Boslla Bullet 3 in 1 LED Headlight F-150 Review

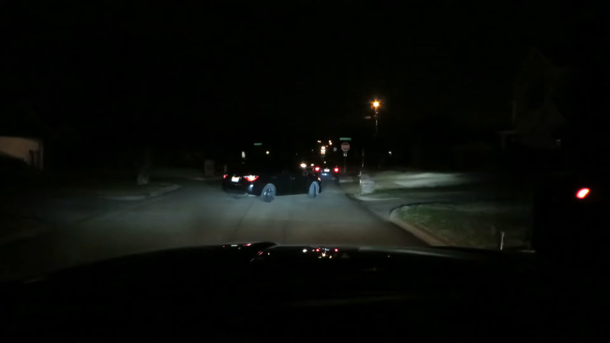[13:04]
All right, man. We are driving. And if you know how these stock F-150 halogens are, they are terrible.
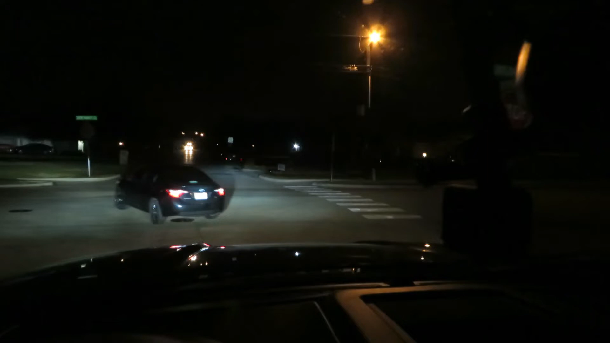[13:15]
Very yellow and just flat out not bright enough.
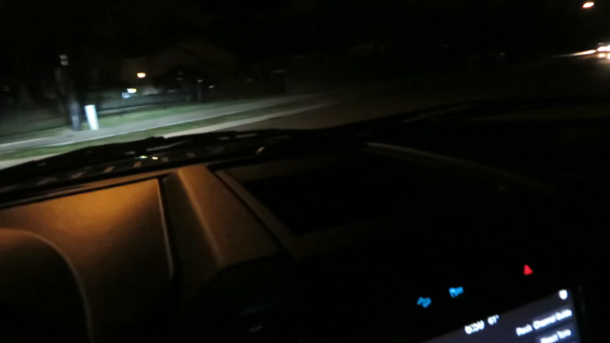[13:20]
In fact, it's almost embarrassing for Ford to release their standard trucks or something like this, you know? But, um, these headlights look pretty good.
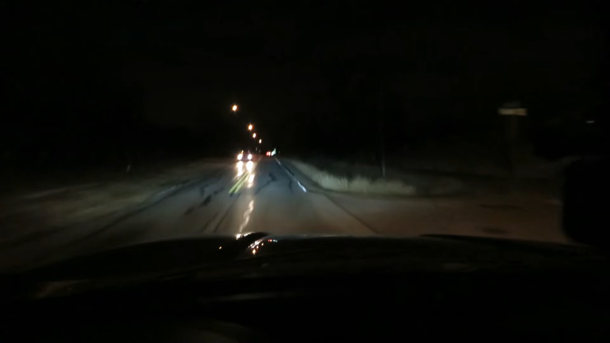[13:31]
I say they're really good. These are amazingly brighter. Okay, so we're going down a really dark road. You can definitely see the lights reflecting off the, uh, the signs ahead of me. I don't think these cameras do a very good job in comparison. But it looks pretty cool. So, uh, let's get up here and toggle on the 4,500 K light. I'm going to change the color when we get the stop sign up here.
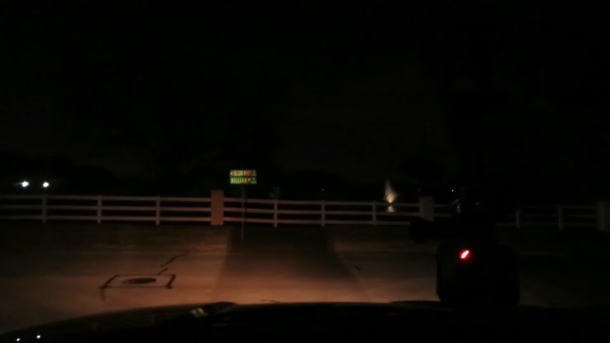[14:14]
Okay, so this is the 4,500 K. Yellowish. Yellowish, yep. They have a yellowish tint to them. Wow, that's amazing. This camera does not do justice. This really cuts through the dark and it looks really good. I can see all kinds of stuff all of this road. To me, it looks like a, um, a very bright halogen. Yeah. Oh my gosh, I can get used to this. I can almost drive like this all the time.
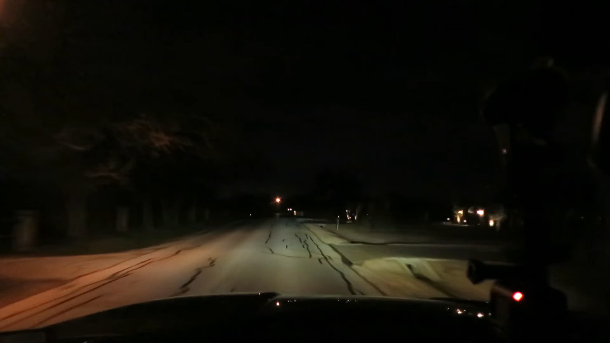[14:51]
You can almost see it mix and that's what the LEDs are doing. You've got one side that's bright amber, one side that's bright white and they blend together to make this color. Show them, um, 2K. 2K, bud? It's our hot buddy. All right, this looks good. When we get up to this light, let's go ahead and switch it to the full amber and, um, too bad it's not really foggy.